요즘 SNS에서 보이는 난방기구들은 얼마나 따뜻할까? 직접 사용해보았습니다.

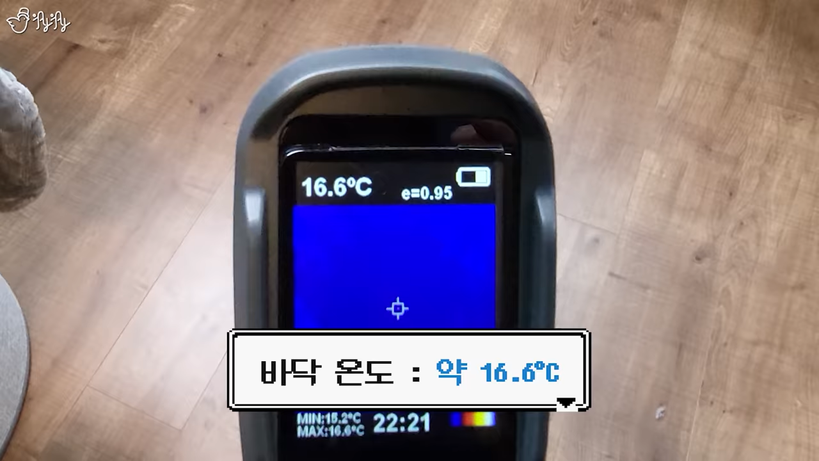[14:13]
On screen: spot 16.6°C
자 지금 열화상 카메라를 보시면은 바닥에 온도가 16.6도 이렇게 나오는데 이쪽으로 한번 가보겠습니다. 와 바로 빨개지네요.
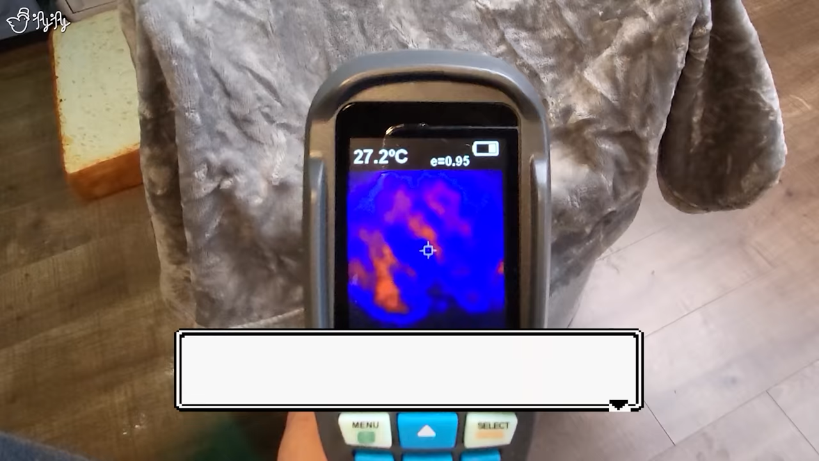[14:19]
On screen: spot 27.2°C
겉에 온도가 벌써 한 26도, 27도까지 올라갔어요.
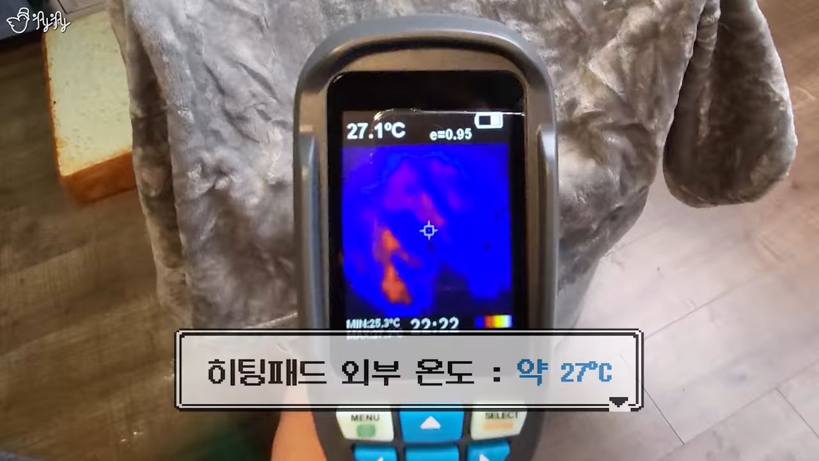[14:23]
On screen: spot 27.1°C
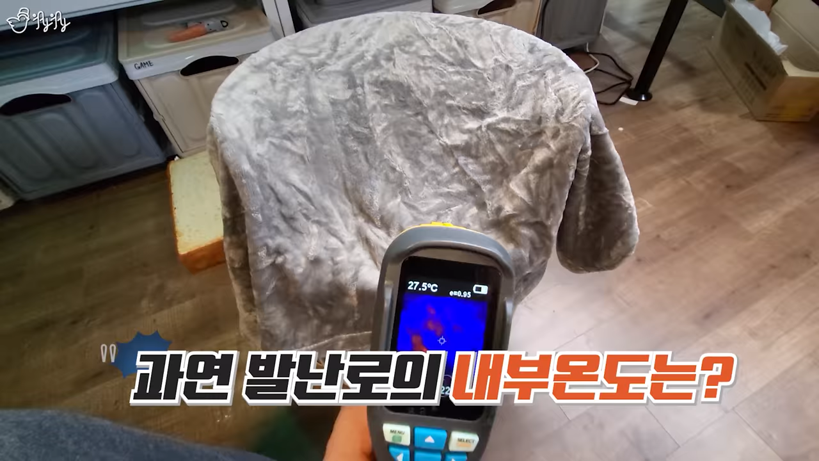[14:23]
On screen: spot 27.5°C
근데 이 안에가 중요한 거거든요. 이걸 한번 들춰보겠습니다.
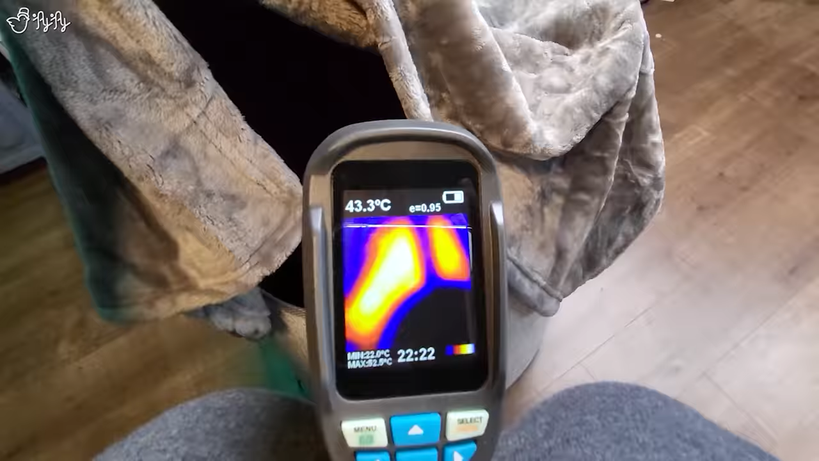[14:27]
On screen: spot 43.3°C
이야 안에가 벌써 53도... 60도, 61도 이거 진짜로 70도까지 올라가는 걸 수도?